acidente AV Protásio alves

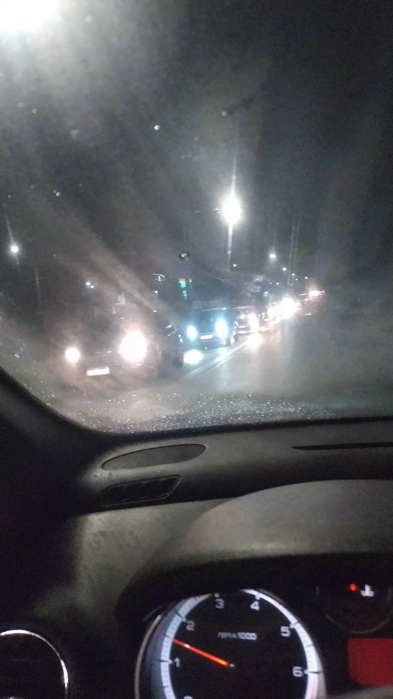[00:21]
Acidente, pessoal. Acidente aí, ó. Protásio Alves. Protásio Alves aí, ó. Tudo parado. Protásio sentido barra centro. Tudo parado aí. Acidente. Tem dois veículos aí. Calma, cautela. Cautela, pessoal. Tá? Cautela. Aí, ó. Vermelhou, mas estamos em cima. Passar.